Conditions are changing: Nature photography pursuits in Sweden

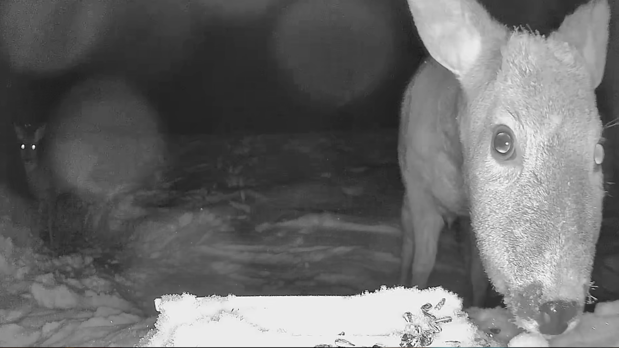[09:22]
maybe you just want to watch the nocturnal animals in your garden. Every day the birds, the red squirrels and the deer come to feed at it,